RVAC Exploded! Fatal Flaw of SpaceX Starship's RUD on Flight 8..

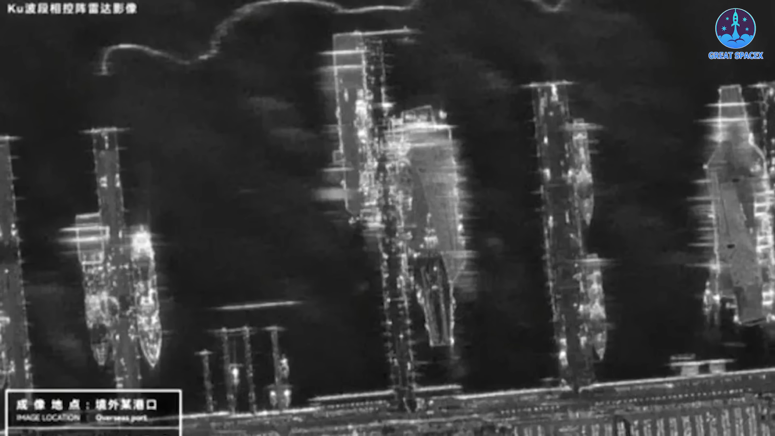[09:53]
capability that allows for detailed imaging even in poor weather conditions or darkness this suggests a pattern of strategic expansion in china's earth observation capabilities